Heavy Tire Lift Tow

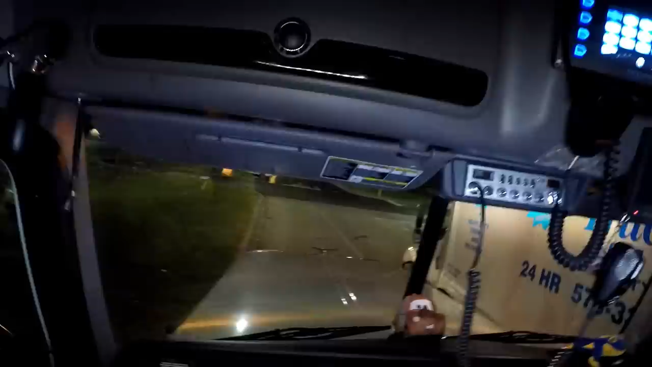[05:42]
Of course, we've got street lights here, which gives us good visibility too, so that's not a big issue.